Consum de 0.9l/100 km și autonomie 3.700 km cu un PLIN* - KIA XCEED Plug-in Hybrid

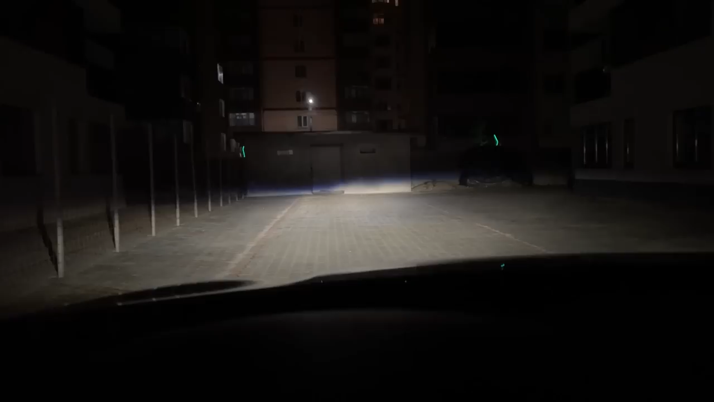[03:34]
Asta este faza scurtă și acum asta este faza lungă. Se vede diferența între farul stânga, farul dreapta, pentru că farul stânga trebuie să fie mai jos ca să nu vorbească ceilalți participanți la trafic. Un pic de cont de pe numbră, acolo albastră, și la faza lungă e cu totul altceva. Deci, pe total, farurile bat bine, dar, într-adevăr, acel albastru se vede. Nu e deranjant, mai ales pe asfalt. E ok. Și pe faza lungă nu mai e nicio problemă.